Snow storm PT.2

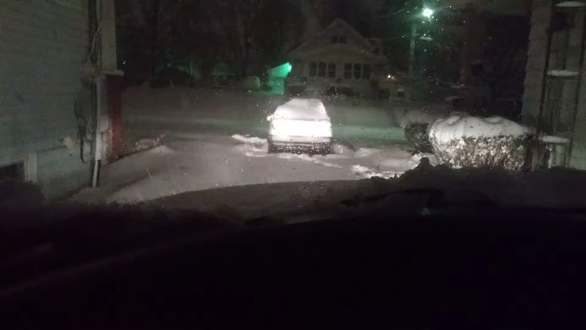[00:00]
All right, y'all. I'm about to see what's going on here. First of all, let's hit that four wheel high. Damn. Let's see what she do. Oh, going right through this gap, I guess.
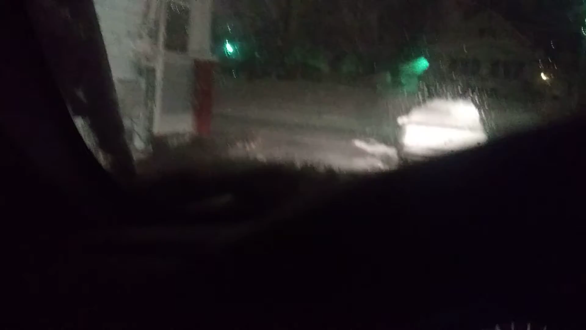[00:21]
All right. And we're off. Woo, shit.